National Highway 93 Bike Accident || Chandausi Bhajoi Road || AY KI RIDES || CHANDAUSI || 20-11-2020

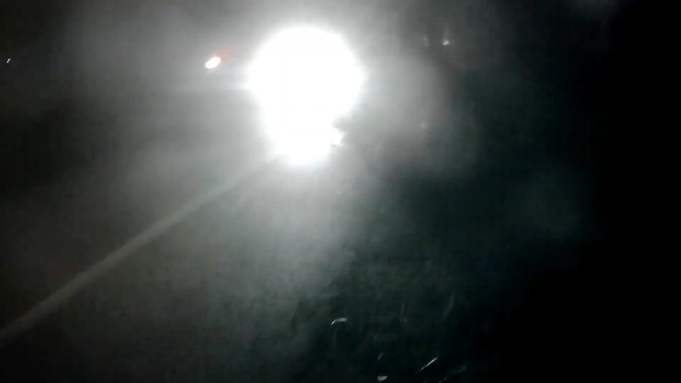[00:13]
The accident has happened here in the city of Muralabad, sorry on the road
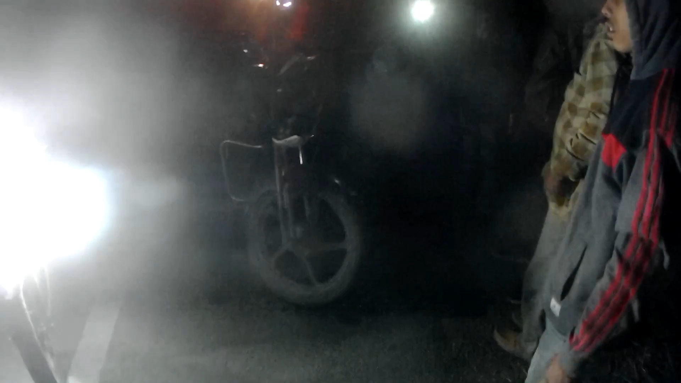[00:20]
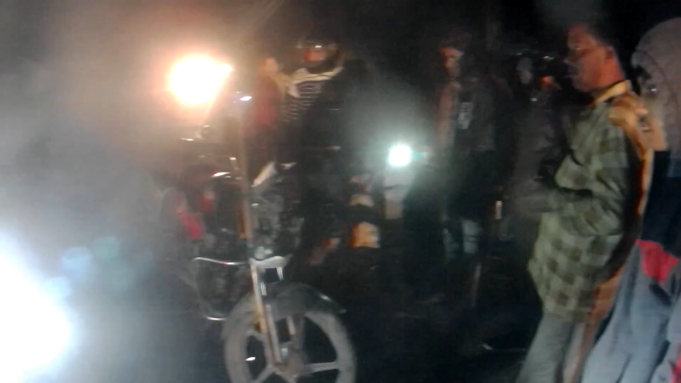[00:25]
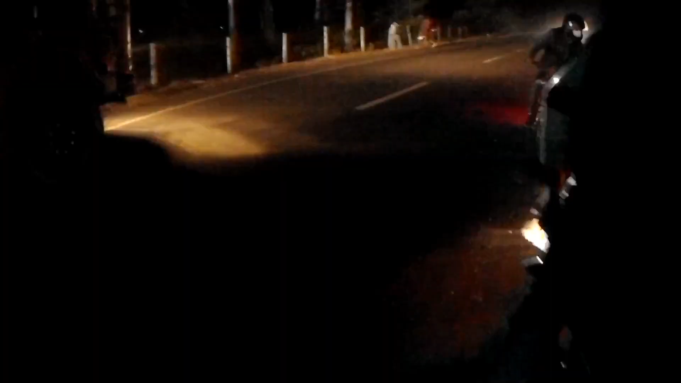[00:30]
It's on the road This accident happened here The whole petrol came out
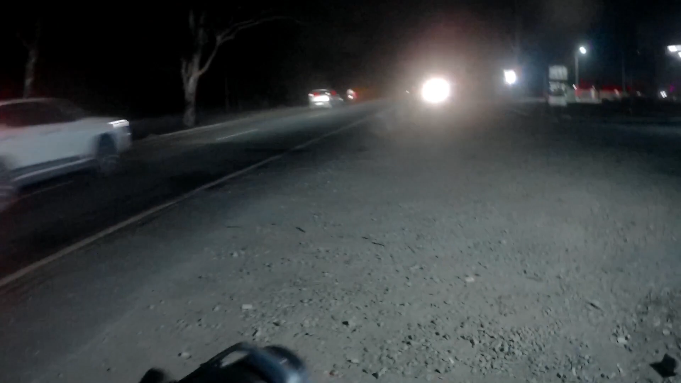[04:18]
Now, there was an ambulance. There is an ambulance coming to me.